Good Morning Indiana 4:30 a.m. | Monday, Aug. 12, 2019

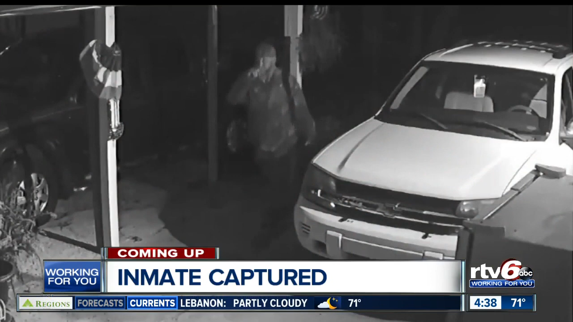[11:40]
Administrators, as I'm saying, is back in jail this morning after the break here from the man who found the escaped inmate lurking on his front porch. Plus, here's a question.